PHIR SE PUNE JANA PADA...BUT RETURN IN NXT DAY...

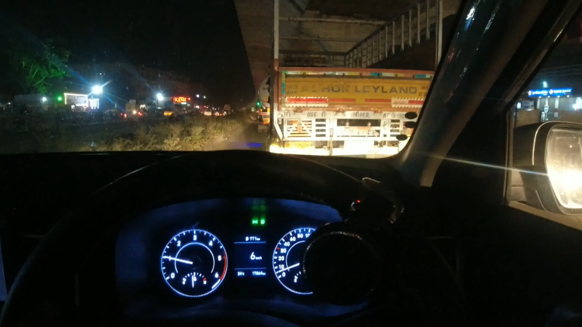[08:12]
पुणे से निकले तभी वैसा ही हुआ और अभी नासिक से भी वैसा ही हो रहा है. सब ट्रैफिक जाम है यहाँ पे. कब सुधरेगा क्या बताया यार. जल्दी अच्छा होना चाहिए ये. अब तो कुछ नहीं है, सीधा घर पे जाके मिलता हूँ मैं आप लोगों को.